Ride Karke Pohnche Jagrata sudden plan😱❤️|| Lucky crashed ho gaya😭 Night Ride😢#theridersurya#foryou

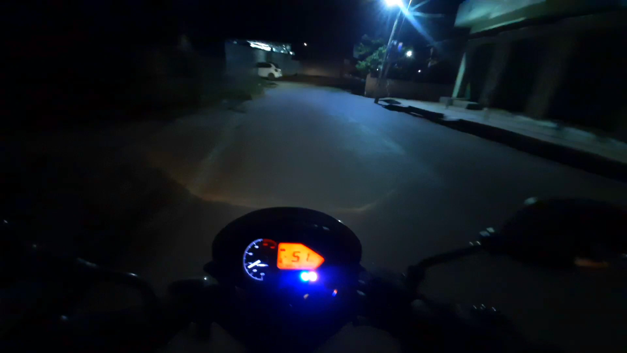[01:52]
फिलहाल तो यार भयंकर वाला सीन हो रहा, लिटरली ना ठंडी हवा आ रही भाई, खतरनाक वाली।
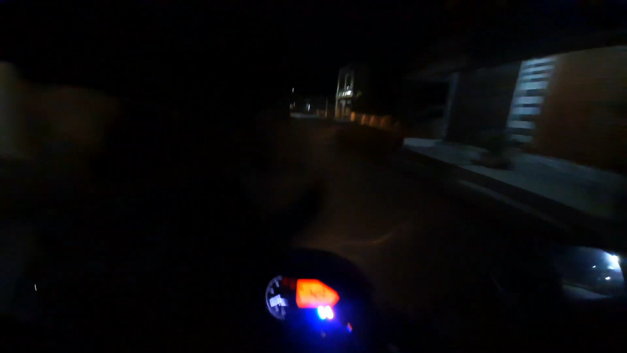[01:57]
नाइट में राइड करने का ना अलग ही एक्सपीरियंस ना भाई, धीरे धीरे ठंड जो है ना काफी ज्यादा बढ़ने लगी है। आ गया हूँ हाईवे में, चेक द साउंड वॉइस।
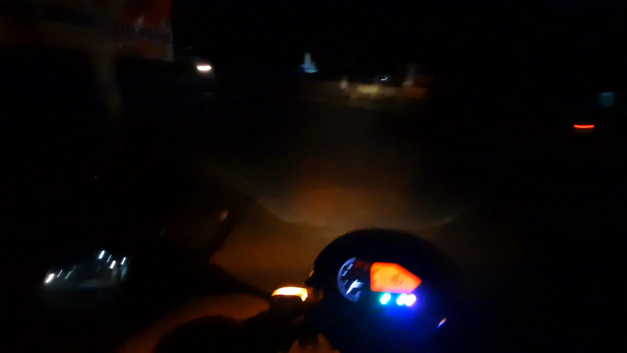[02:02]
ओ भाई यहाँ पे देखो ठेले वेले भी खुले ही हैं। मेरे जो था ना ऊपर नीचे हो जाता था कभी कभी ना, बिल्कुल टाइट हो रखा है, सही लग रहा भाई, बहुत सही, मतलब नहीं गिर सकता ना।
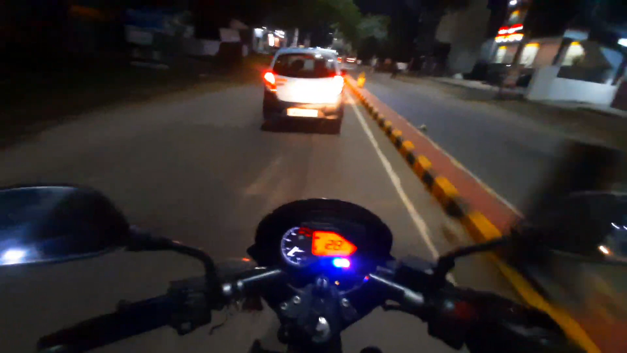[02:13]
वैसे तो दिख रहा वाइजर में बाहर, पर कहीं कहीं पे ना गड्ढे वड्ढे दिखने में थोड़ा दिक्कत हो ही जाता यार, लाइट है ना इसलिए तो साफ साफ दिख रहा, लाइट नहीं होंगे ना तो बहुत दिक्कत हो जाएगी।
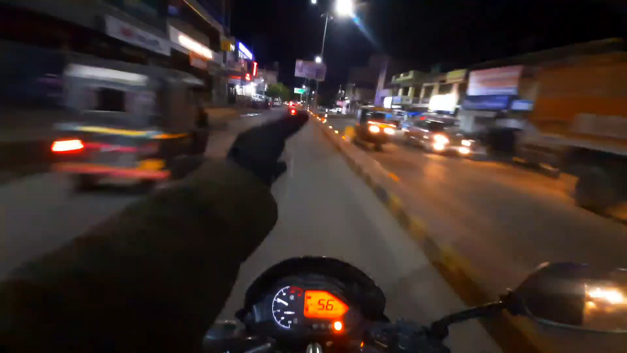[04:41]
मर तेड़ी कर ली उसने। गप्पत हो गया, गप्पत दिख नहीं रहा मुझे तो आगे कुछ, कोई आएगा तो ठुकी जाएगा भयंकर।
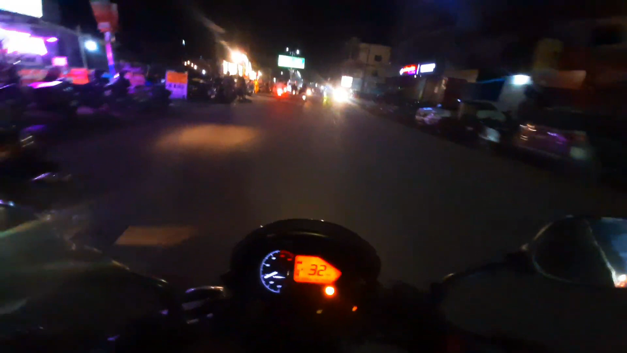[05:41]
आगे से चल रही है भाई पुलिस। आगे लगाते हैं आगे।
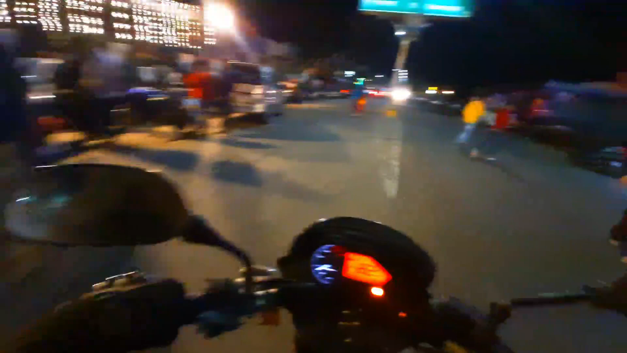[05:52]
तो गाइस हम ऊंचा पुल आ गए भाई पीलीकोटी से एक्चुअल में। चलो यार जाम मत लगाओ भयंकर, पुलिस वाले आ जाएंगे भाई।
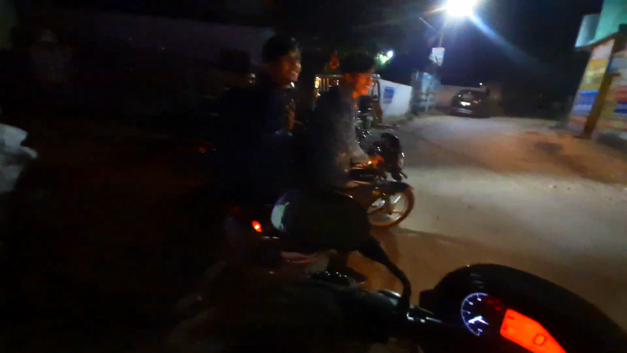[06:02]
भाई अरे हमारे गैंग है भाई ये, 1 2 3 4 5 6 बाइक हो गई।
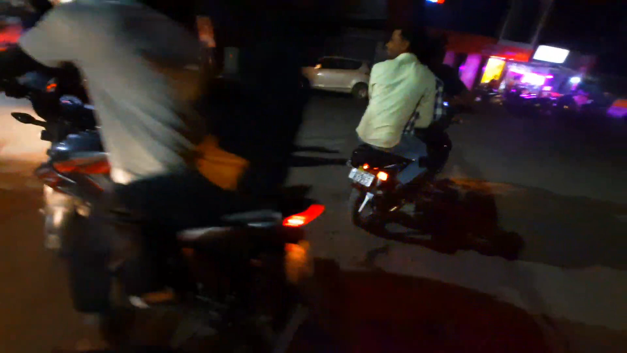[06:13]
एक बाइक बंदा लेके नहीं आया पीछे से, ये बंदा नहीं आ रहा क्या हमारे साथ?
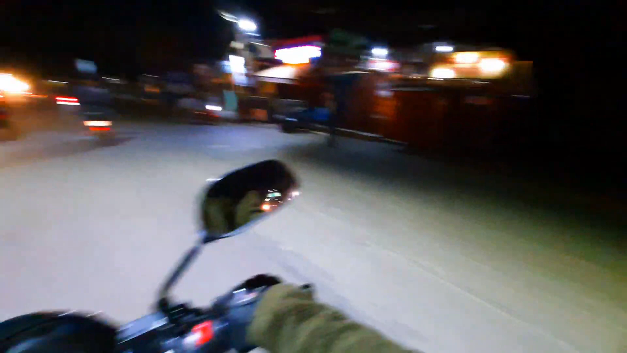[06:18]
ये देखो भाई ठोक दिया भयंकर, चला गया भाई। आ जाओ आ जाओ आ जाओ
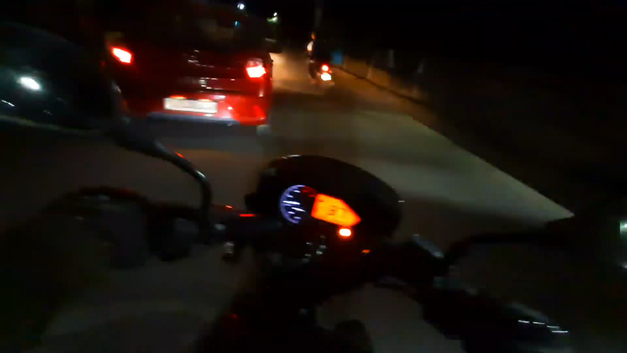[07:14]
ये देखो भाई ये तो अपना स्टंट मैन है, ये बहुत भयंकर चलाता भाई। ओ ब्रेकर भी है यार यहाँ खतरनाक वाले।
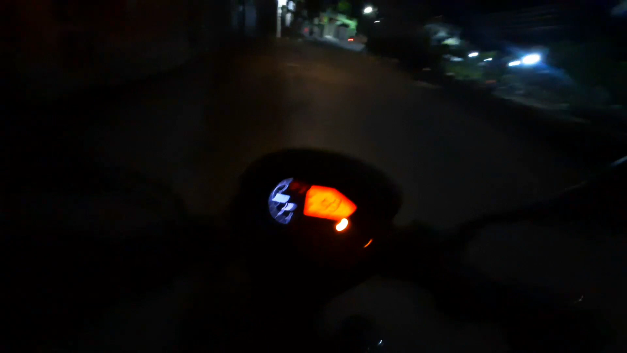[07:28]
ये देखो भाई सुम करके निकाले बंदे भाई, आज ये बाइक सही करके लाया ना तो भयंकर वाला सीन हो रहा है इसका भाई साहब। क्या भाग रहा बंदा, यहाँ पे है जागरण भाई, चेक करो। हर हर महादेव, जय
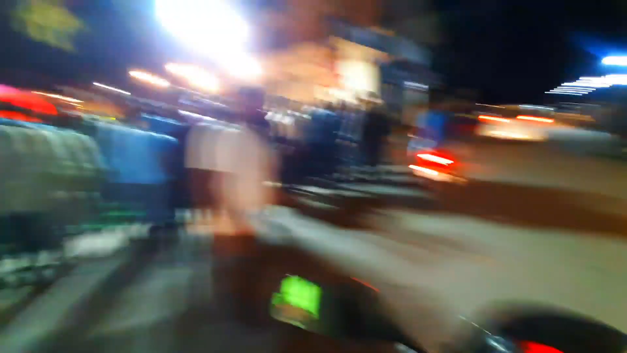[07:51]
मौर्य मौर्य। आ जाओ लौंडो आ जाओ, ये शुम करके निकाल दिया इसने।
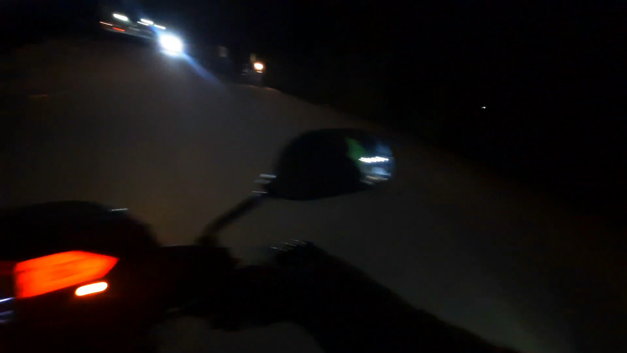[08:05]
ओ भाई ये दे, दे, दे, दे, दे ओ, ओ भाई ये पलट
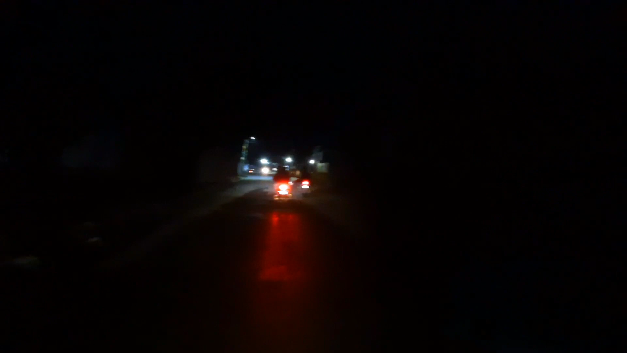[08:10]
गया, कट गया तो, और दोनों के दोनों भयंकर पागल आदमी है।